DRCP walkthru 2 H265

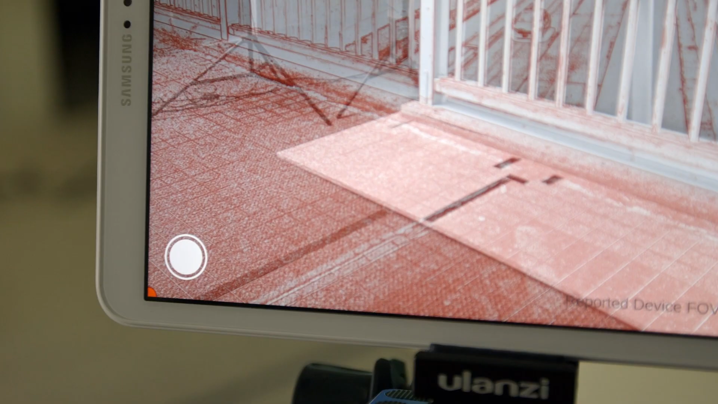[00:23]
It allows you to do live image captures of scene
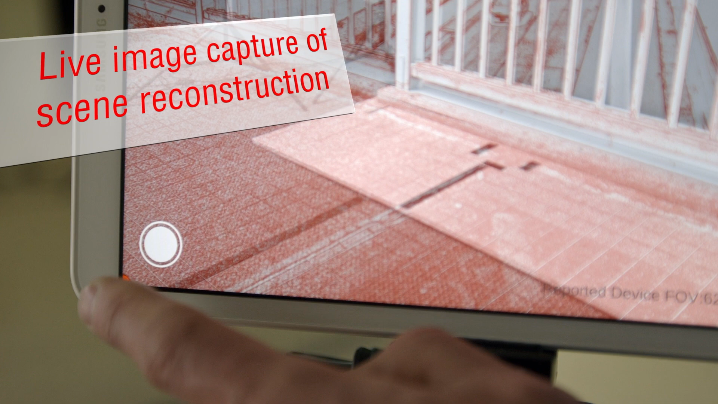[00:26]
reconstructions and to mark evidence and detect sight changes.